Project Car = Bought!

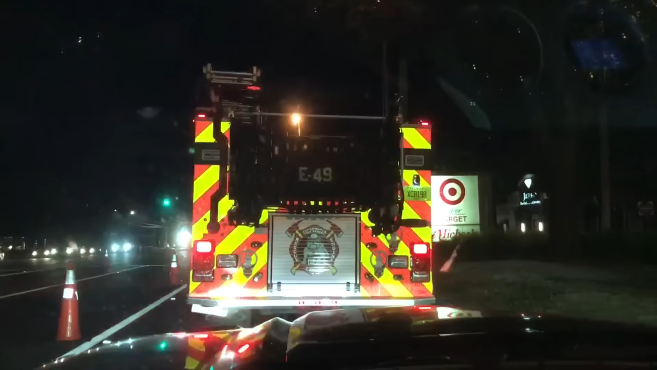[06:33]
So we commissioned this fire truck to drive back with us because we don't know if the car is going to catch on fire.
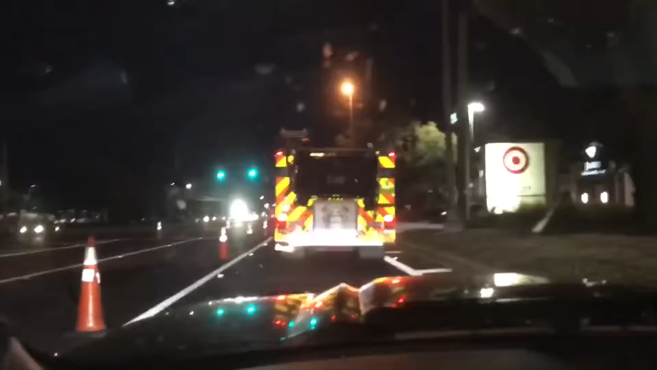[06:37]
Just kidding.